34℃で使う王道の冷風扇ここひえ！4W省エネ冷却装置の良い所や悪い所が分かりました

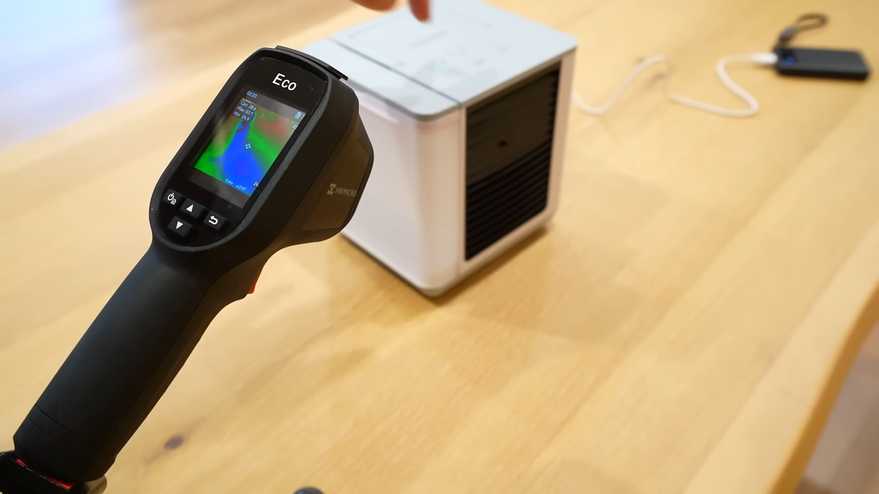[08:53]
き出し口の方を下の方に向けてこの地面の方に当たるようにしてます 冷たく感じますね一応今この部屋ですねエアコンはついてるんですけど 弱冷房みたいな感じにしておりますという状態ですこうすると分かりますかね 吹き出し口のところがですねここ
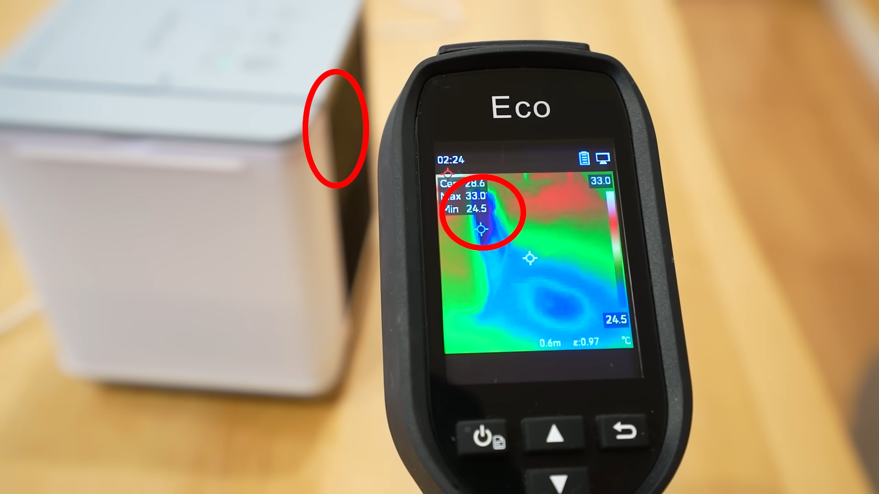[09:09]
On screen: scale top 33.0°C, scale bottom 24.5°C
24度ぐらいですかね真っ黒になってますよね でこの風が当たるこの辺ですねこんな感じになってるんですけど 25とか6
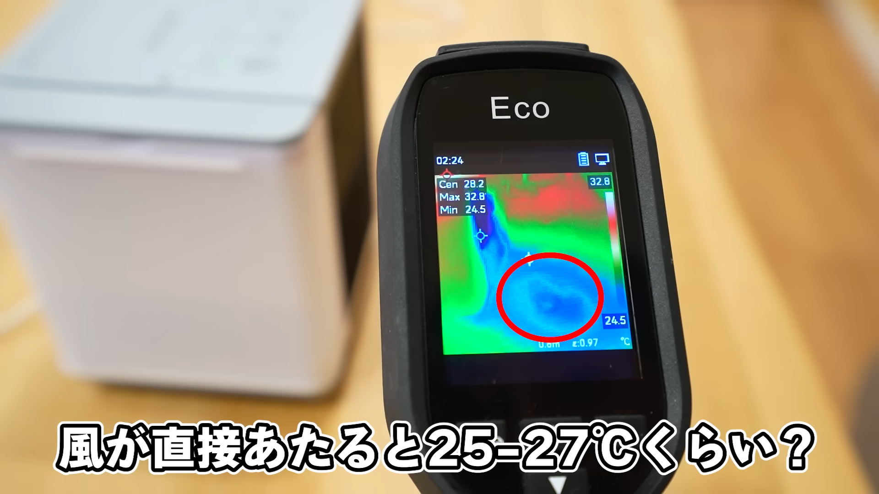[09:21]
とかそれぐらいですかねじゃあちょっと手もかざしてますか ちょっとずっとかざしておきますね
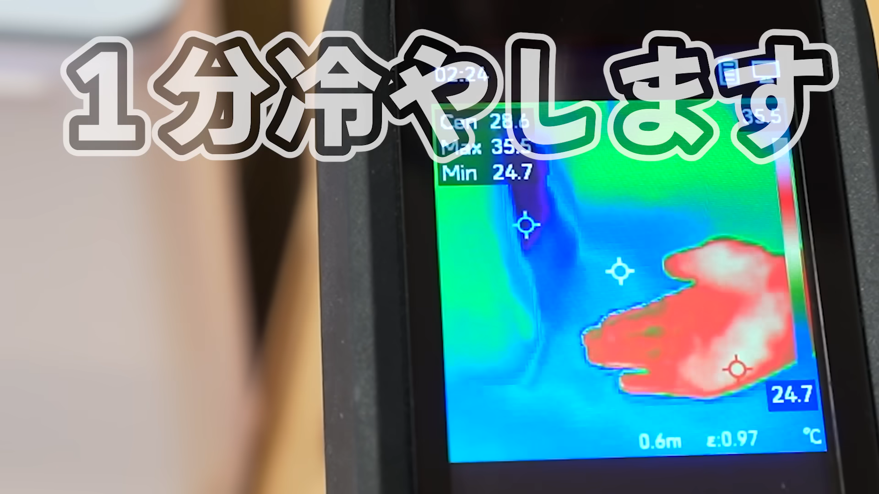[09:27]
On screen: min 24.7°C
1分か2分ぐらいかざしてたんですけど まあ見ての通りですねやっぱり表面も少し冷えますよね 冷たいというよりかはなんかちょっと涼しいかなみたいな風がずっと当たってるようなイメージですね
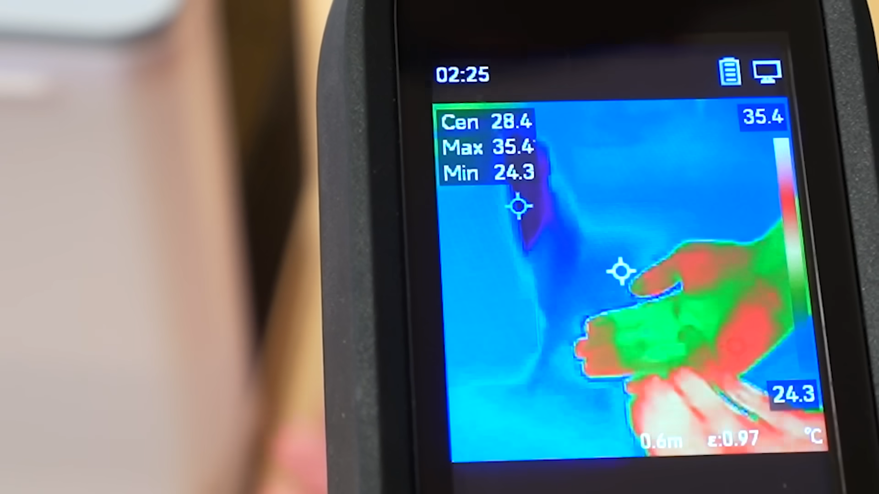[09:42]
On screen: spot 28.4°C, max 35.4°C, min 24.3°C, scale top 35.4°C, scale bottom 24.3°C
手当ててないなまってないところだとこんな感じですね こんな感じビフォーアクターって感じただですね見ての通りですね 範囲はそこまで広
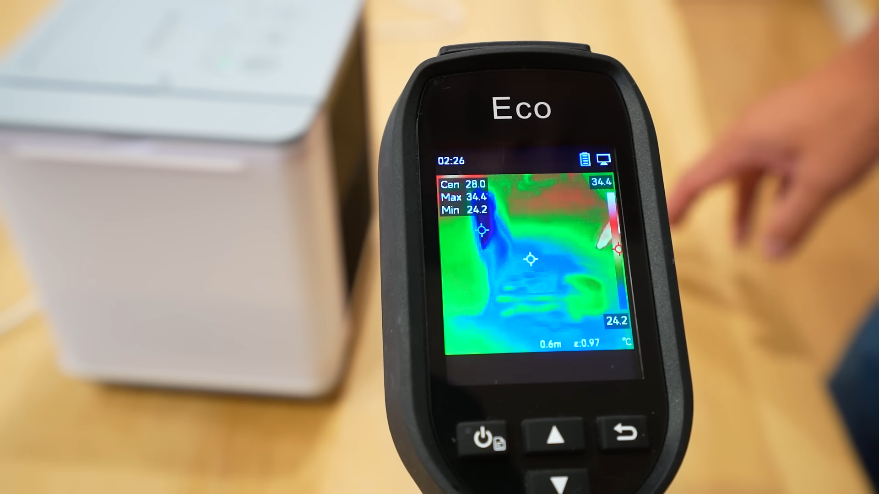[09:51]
On screen: max 34.4°C, min 24.2°C, scale top 34.4°C, scale bottom 24.2°C
くはないかなと思います基本は目の前って感じですね 今ですねもっと暑い部屋に行きました冷房をつけてない部屋です
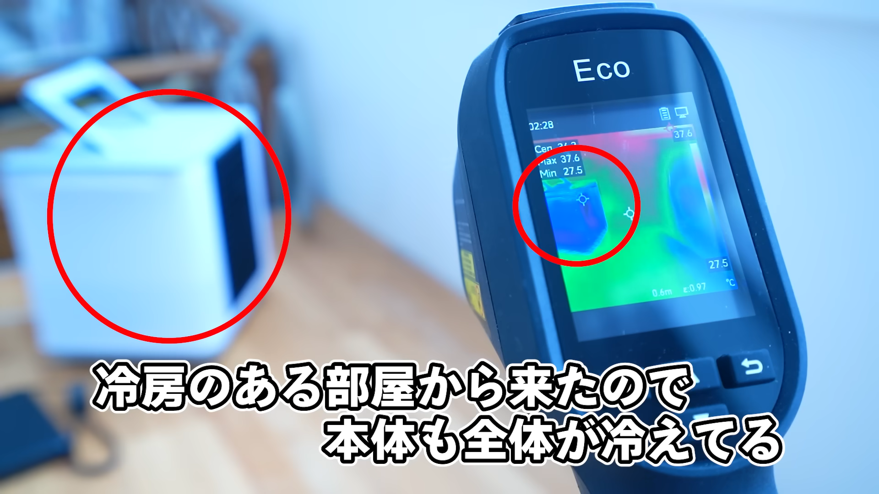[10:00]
On screen: max 37.6°C, min 27.5°C
まだね本体がさっきまでのエアコン効いてた部屋にあって少し冷たい状態ではあるんですけど
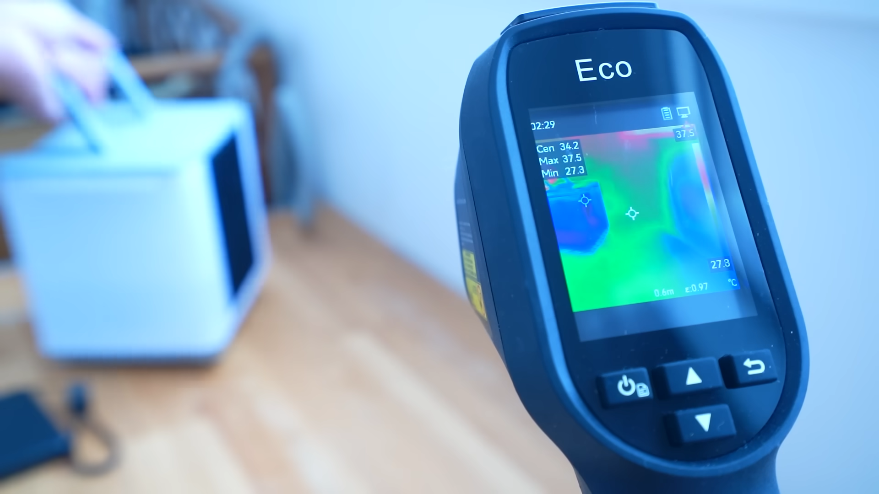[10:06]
On screen: spot 34.2°C, max 37.5°C, min 27.3°C
ちょっとこの暑そうなところも狙ってますか
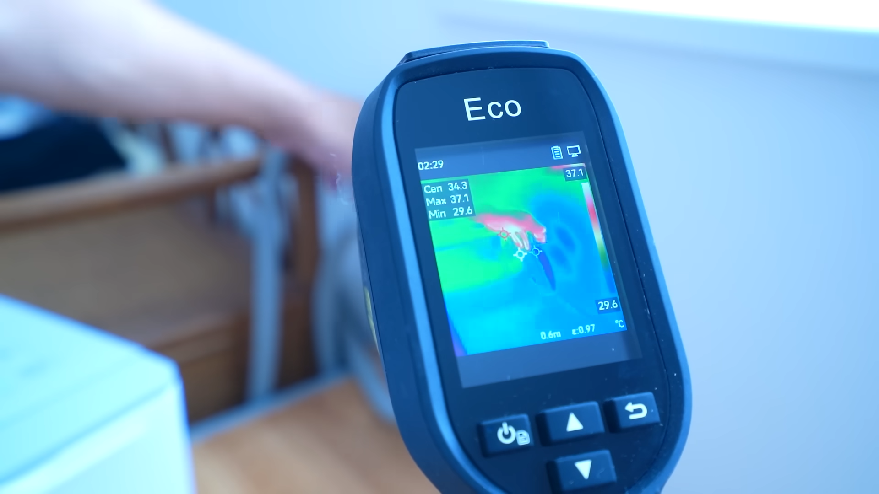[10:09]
今この辺に当たってるのかな ちょっとね温度下がってるかなっていうのは分かるかなと思います今29度ぐらいですかね ここのホースが29度ですねやっぱり何万当たってないところは35
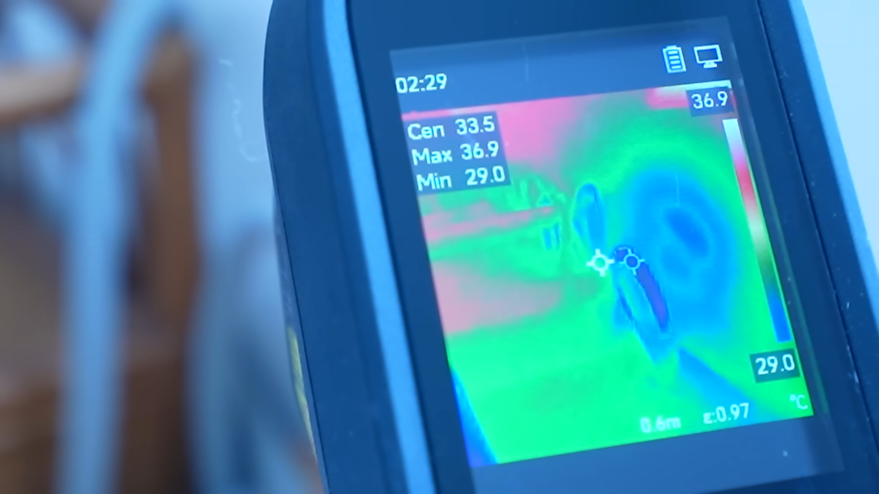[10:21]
On screen: spot 33.5°C, max 36.9°C, min 29.0°C, scale top 36.9°C, scale bottom 29.0°C
度とかね その辺ぐらいまで行ってるのかなってところですねそれでですねもう1個だけね実験しようかなって思います今ね水道水ですね 入れてます
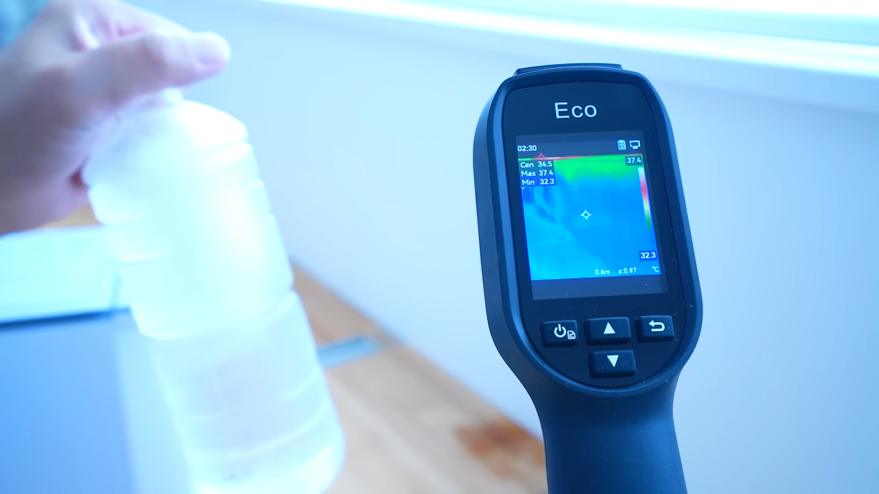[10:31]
On screen: spot 34.5°C, max 37.4°C, min 32.3°C, scale top 37.4°C, scale bottom 32.3°C
冷やした水道水 ちょっと氷入れてるやつですねこれを入れると多分効果だいぶ変わってくると思うんですよねシンプルに冷えた水フィルターを通して出るから
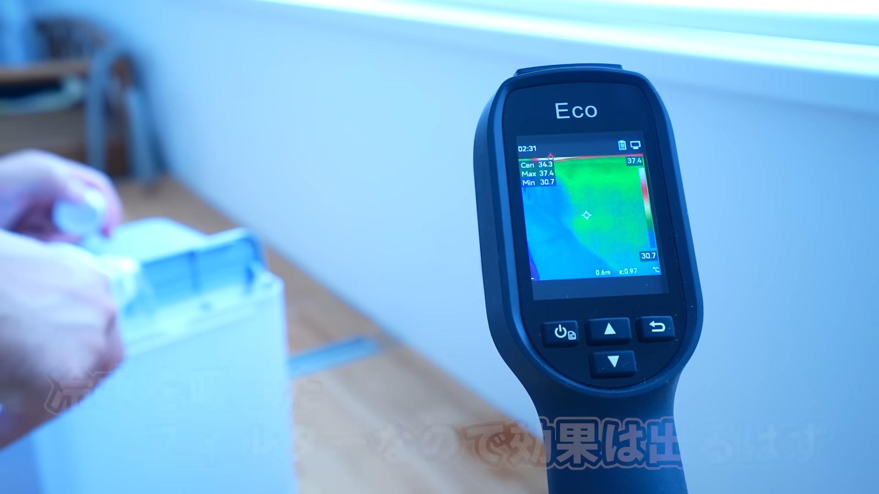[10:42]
On screen: scale top 37.4°C, scale bottom 30.7°C
これで試しましょう とはいえさっきの前の水がですね少し溜まっている状態だと思うので 最初はあの効果は出にくいかもしれないんですけどやってみましょう ここ今緑色だと思うんですけど
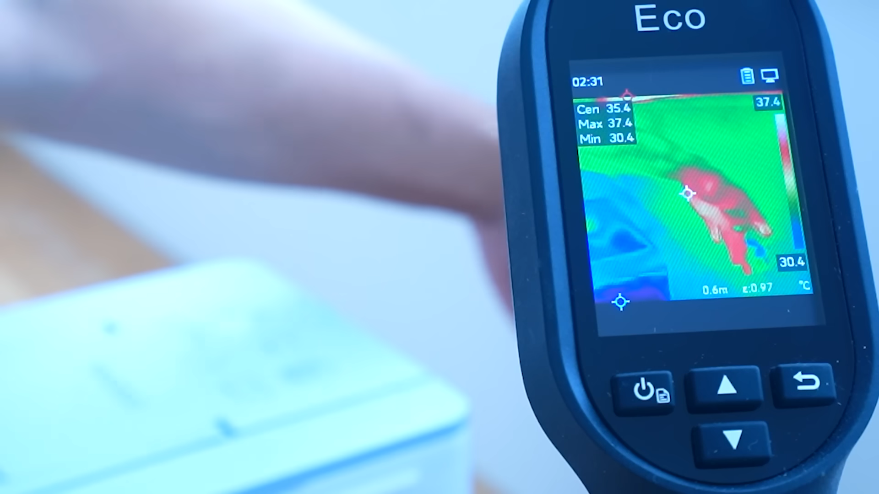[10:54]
On screen: spot 35.4°C, max 37.4°C, min 30.4°C, scale top 37.4°C, scale bottom 30.4°C
そうですね30度ぐらいかな ここが変わっていくはずですちょっと待って1回前の水やっぱ捨てますわ もっといけるはずOK ちょっと強にします
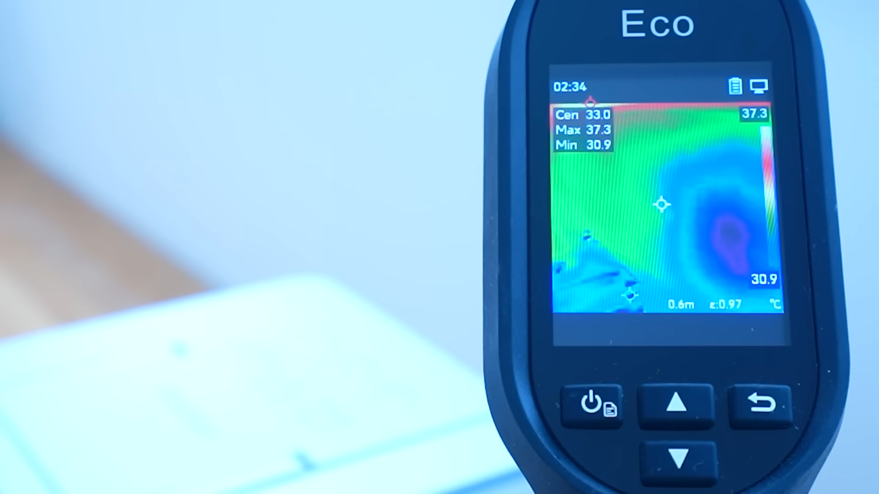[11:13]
On screen: spot 33.0°C, max 37.3°C, min 30.9°C, scale top 37.3°C, scale bottom 30.9°C
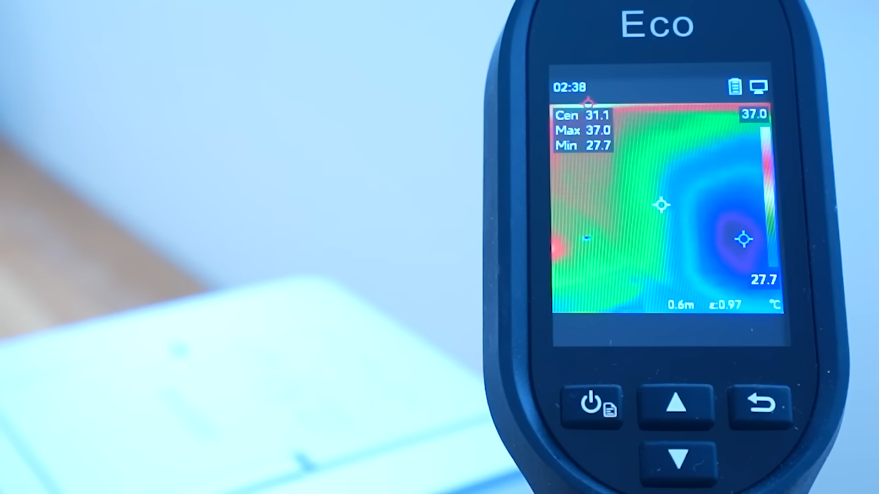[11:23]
On screen: scale top 37.0°C, scale bottom 27.7°C
なんだ5分ぐらい経ったかっていうことで 徐々にまだちょっとずつ下がりつつはあるんですけど27.
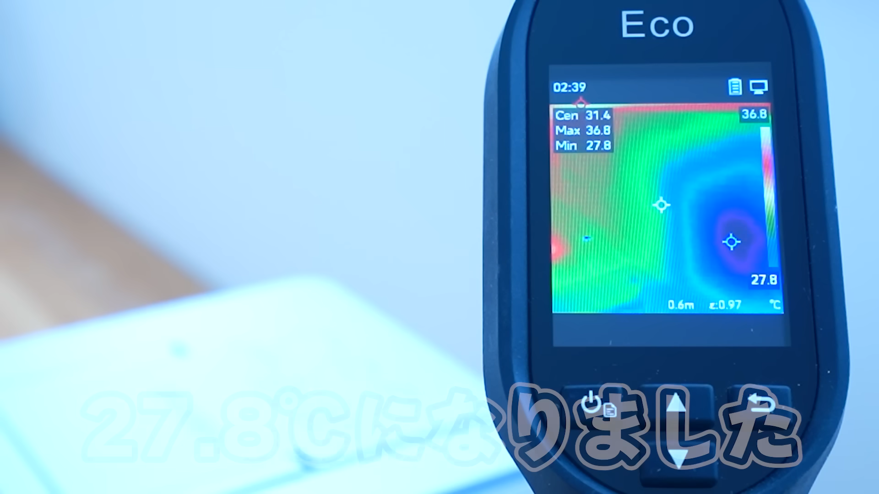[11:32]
On screen: max 36.8°C, min 27.8°C, scale top 36.8°C, scale bottom 27.8°C
8かな もうちょっと下がりそうですけどね周囲がねやっぱ30度ちょっといってるんでまあまあしっかり下がったんじゃないかなって思いますというわけでですね ここ冷え